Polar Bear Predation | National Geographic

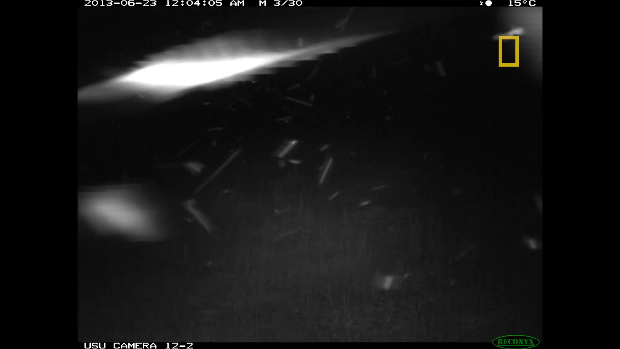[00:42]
So after about two months of waiting to go collect the data, we flew out down along the coast, and even as we approached the area from the helicopter,
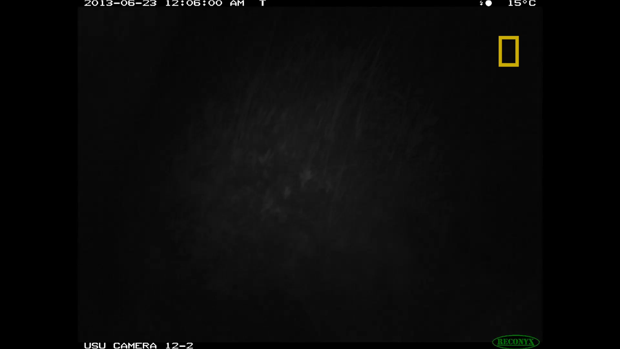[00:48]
I could see that a couple of the posts were knocked over, and the cameras were laying on the ground.
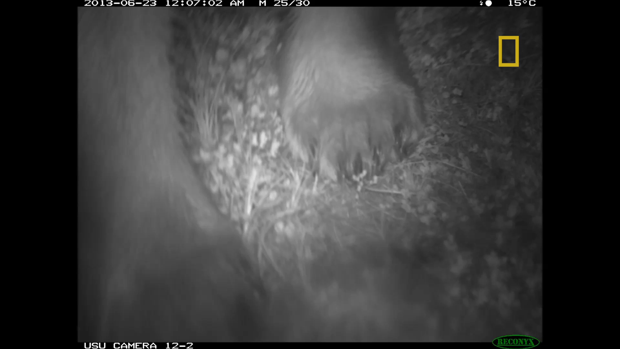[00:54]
We brought the data back to camp and took a look at it. A curious bear had been up to the camera, and had chewed on the case a little bit.
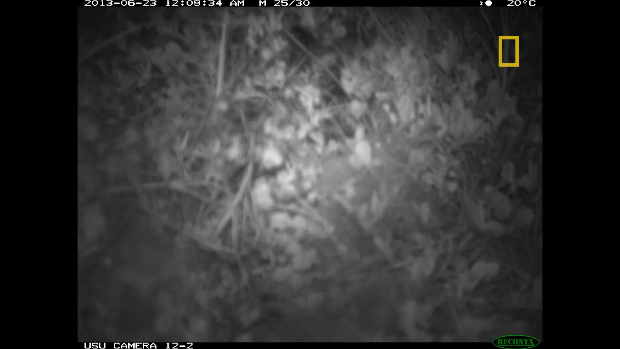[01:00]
It is just like the boogeyman.
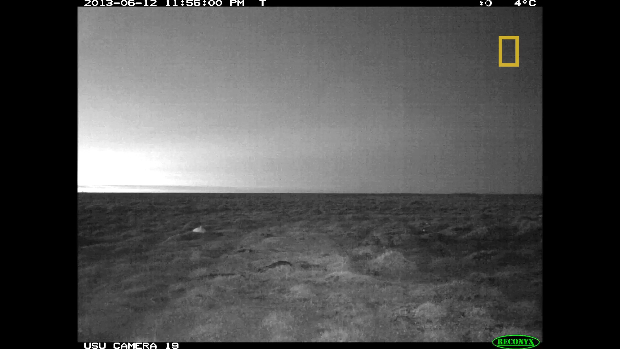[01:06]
All of a sudden, the geese are there, in the next frame, there's a bear, you know, right in front of the camera.
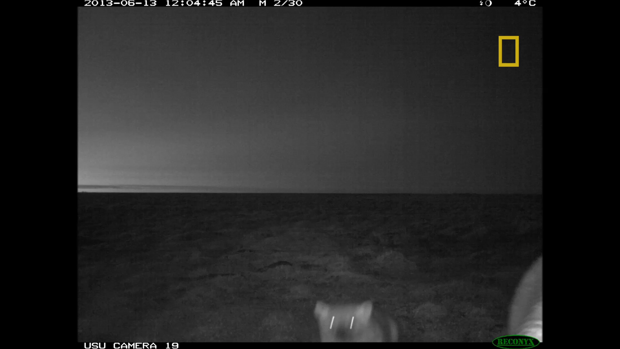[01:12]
And then, of course, then we watch, we keep watching, and the geese eventually leave, and that's because all the eggs have been eaten by that bear.